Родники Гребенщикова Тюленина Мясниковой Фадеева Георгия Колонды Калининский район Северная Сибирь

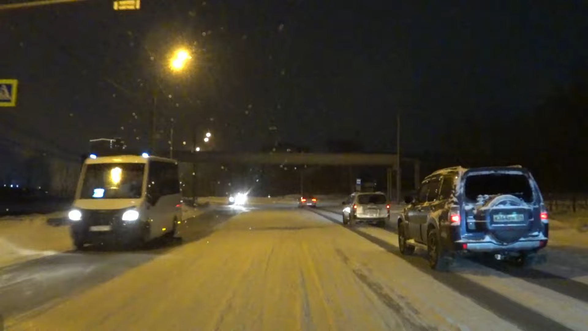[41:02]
ЖК Чкалов с левой стороны у меня есть оттуда тоже видео там стоит самолетик вот немного такие водители здесь не торопливые не спешащие никуда я не могу как бы извините ну как бы вот так ехать